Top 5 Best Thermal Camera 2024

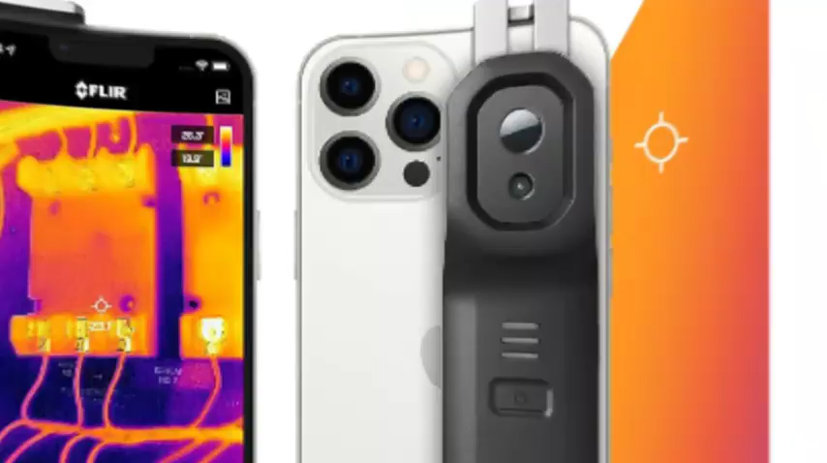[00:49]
step-by-step application guidance, and decision support included, to help you when you need it.
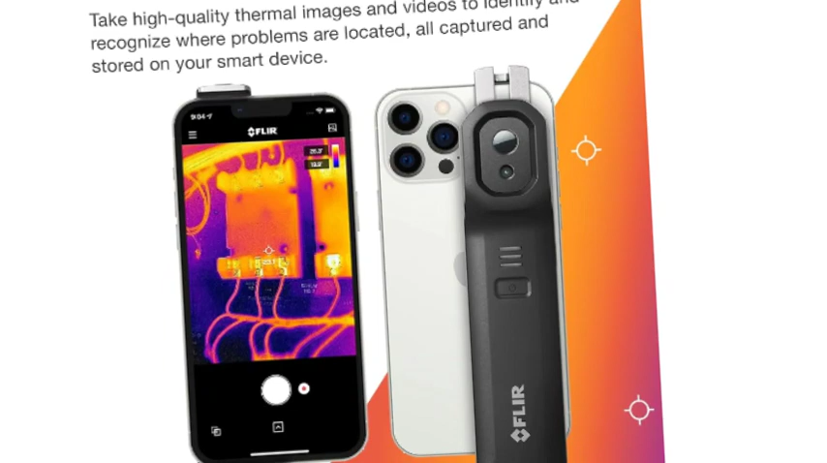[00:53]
MOSTFLIR One Edge Pro connects wirelessly to your smart device,
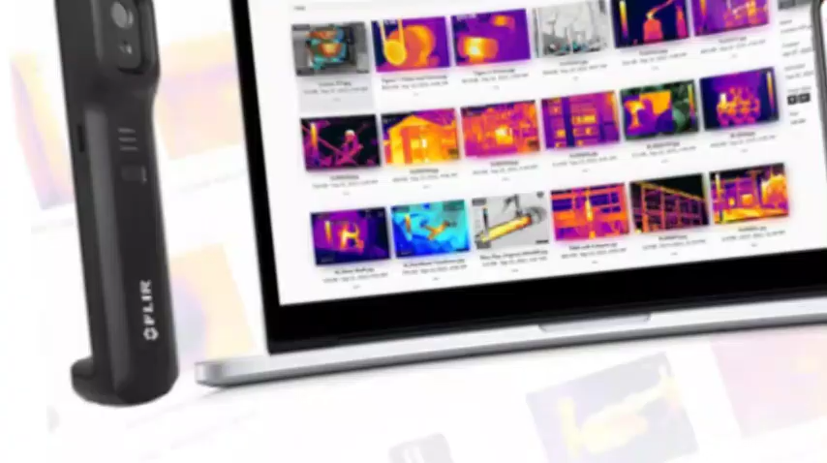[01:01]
allowing you to inspect around obstacles and measure targets from a safe distance,
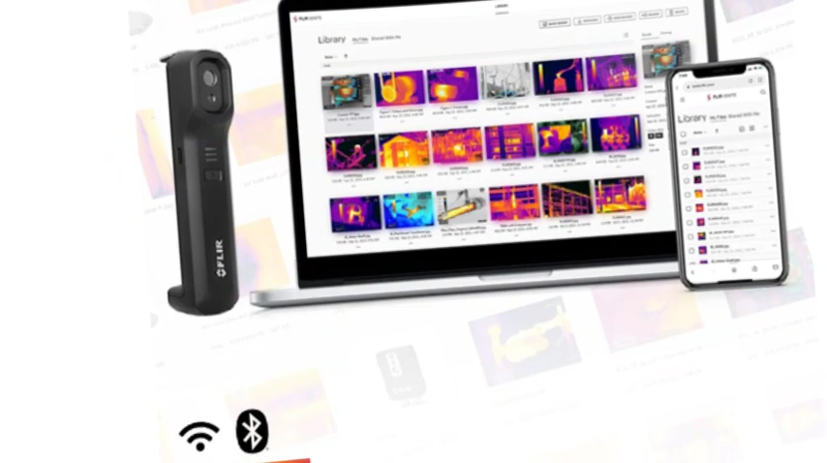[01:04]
easily recognize where problems are located, and identify targets with FLIR MSX,
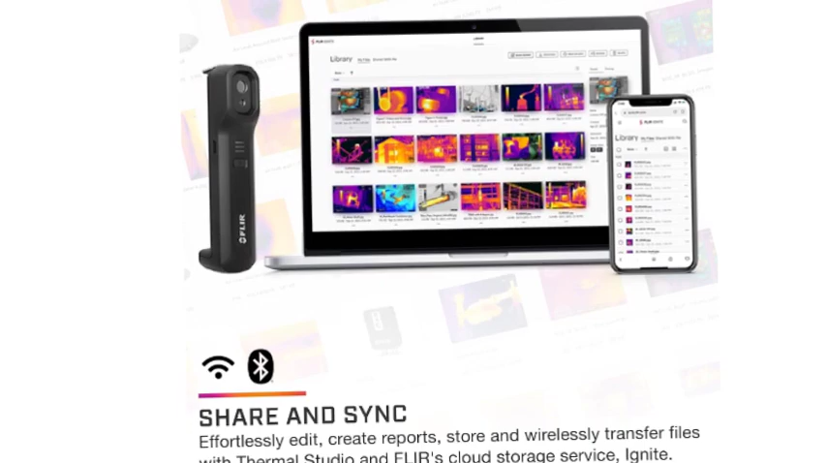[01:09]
which enhances thermal images, by embossing visual details from the visual camera.
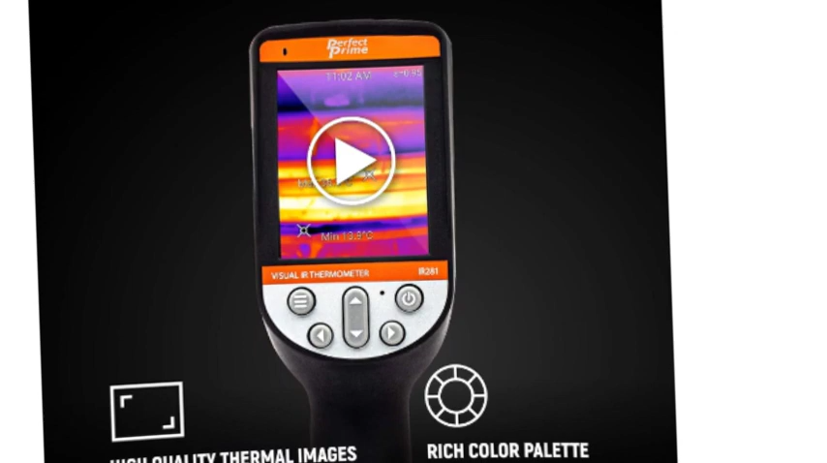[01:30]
minus 40 to 330 degrees centigrade,
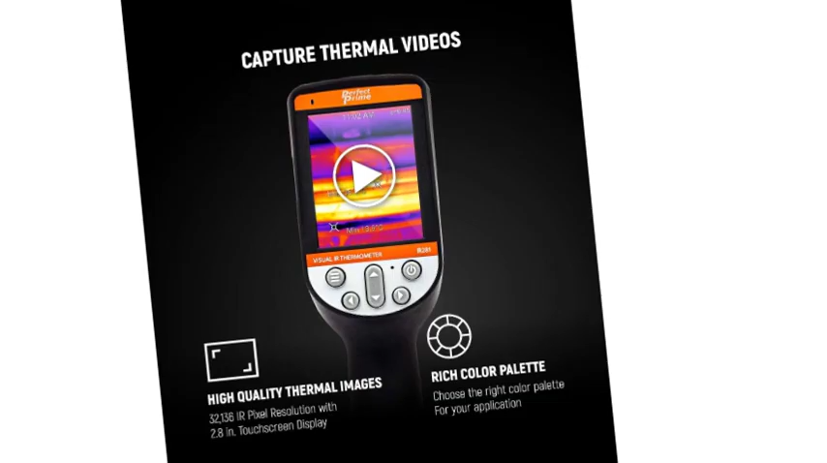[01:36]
minus 40 to 626 degrees Fahrenheit camera and video recording operating specifications,
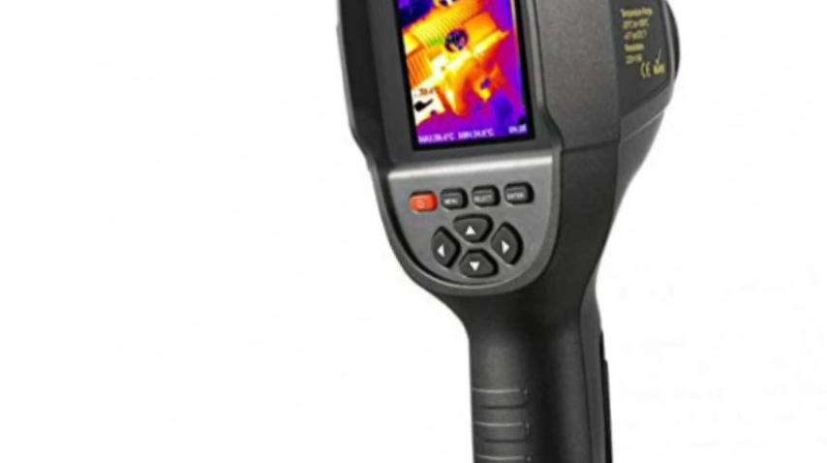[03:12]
The infrared thermography is a powerful, non-invasive safely way to let you see heat patterns, reliably measure temperature, and store images for instant troubleshooting. IRISO-L-U-T-I-O-N-N pixel The camera comes with high-resolution image quality crisp
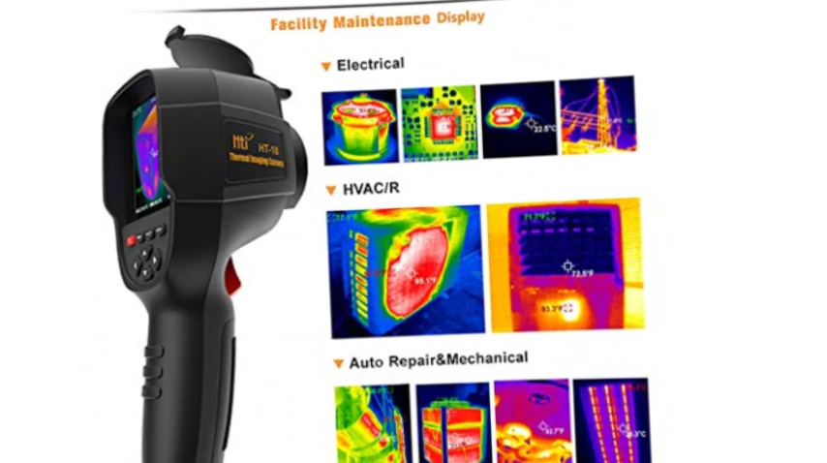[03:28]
35,200-220x 160-pixel infrared resolution,
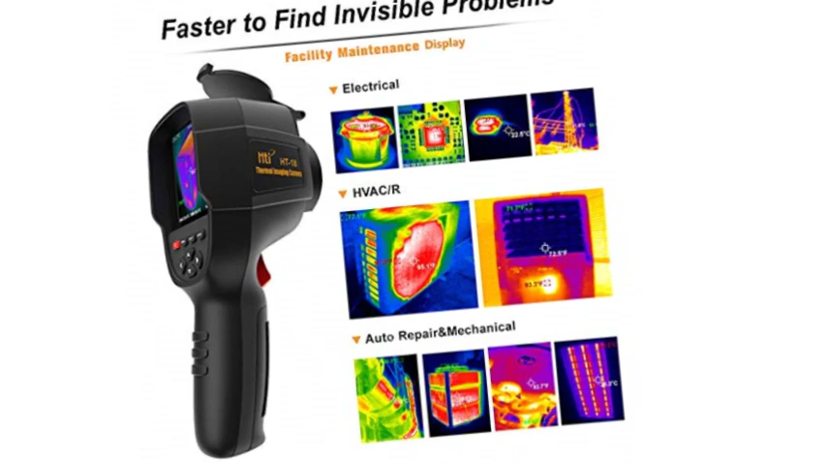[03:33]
a 2.4-inch display screen, and a 0.7 degrees centigrade thermal sensitivity.
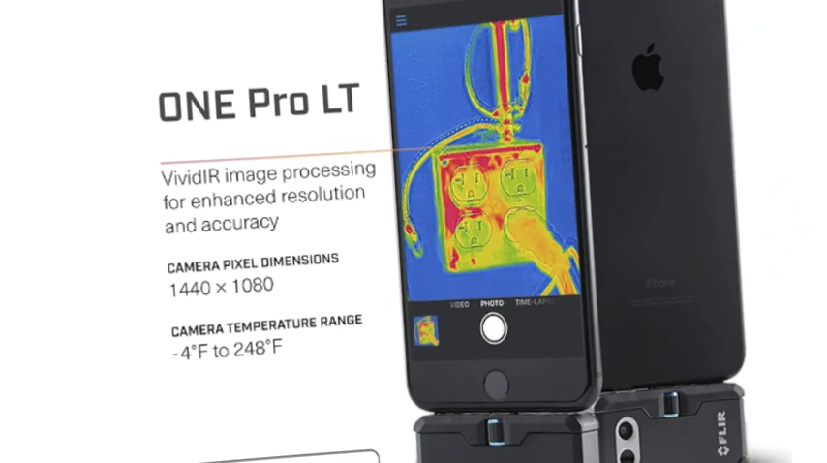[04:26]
Record 4,800-pixel IAR images at a thermal sensitivity of 100mK,
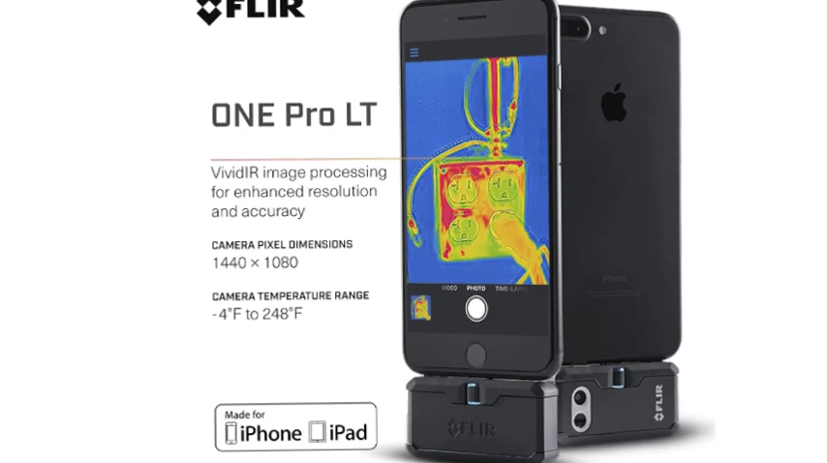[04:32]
and measure temperatures from minus 20C to 120C,
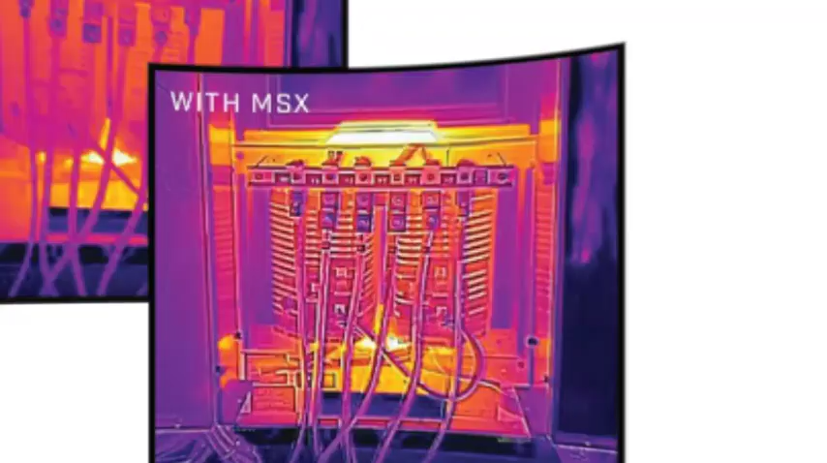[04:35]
minus 4F to 248F.
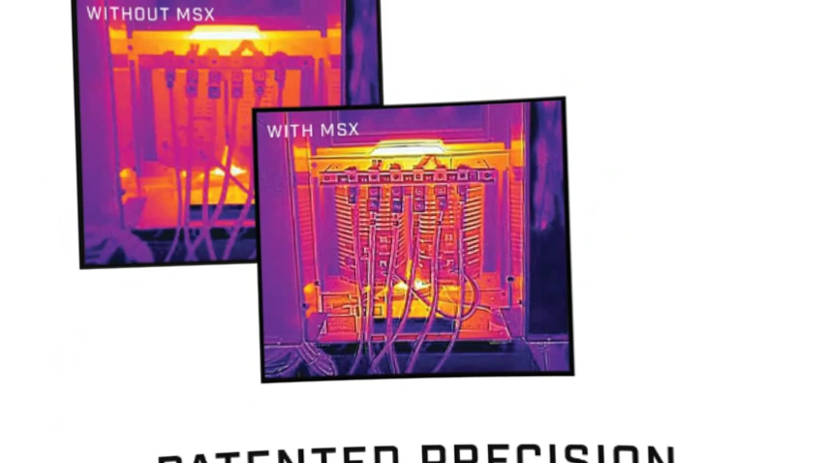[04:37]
VIVITOR Image Processing.
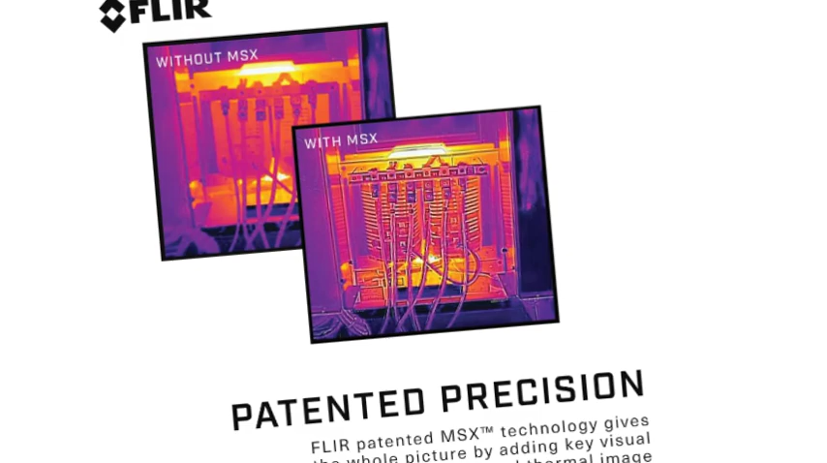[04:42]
Unique image processing technology that enhances resolution and accuracy to help you catch potential problems early and reliably diagnose problems.
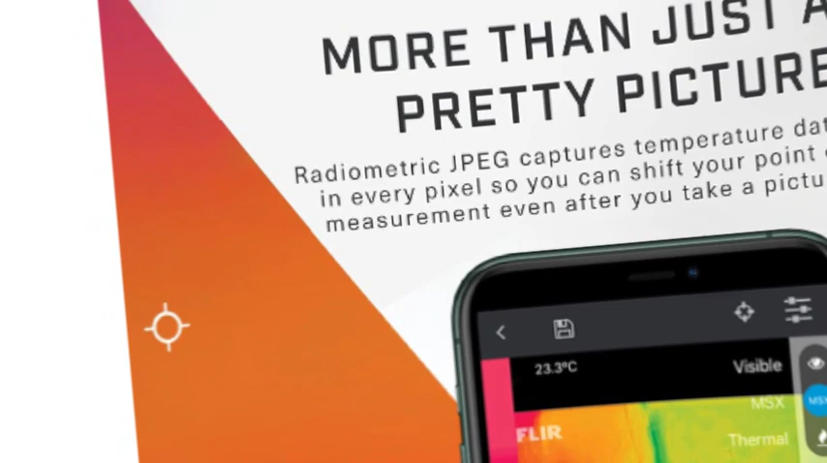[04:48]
On screen: spot 23.3°C
When combined with MSX which enhances thermal images with visual details,
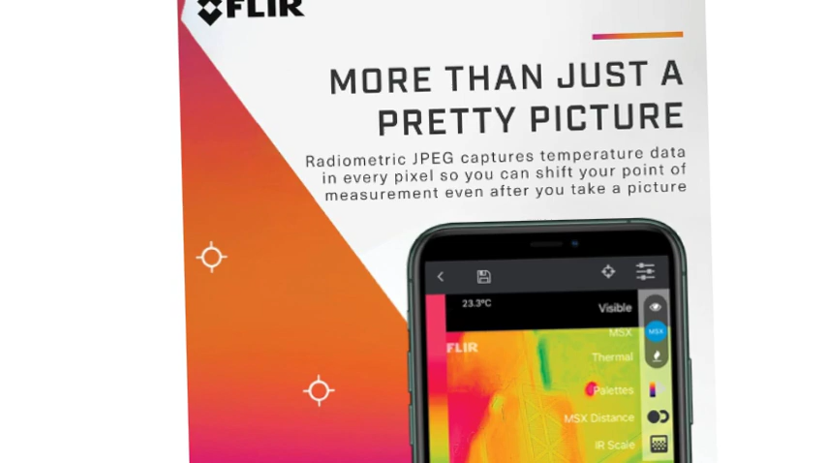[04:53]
On screen: spot 23.3°C
the FLIR 1 Pro LT offers unsurpassed image quality for a mobile IR solution.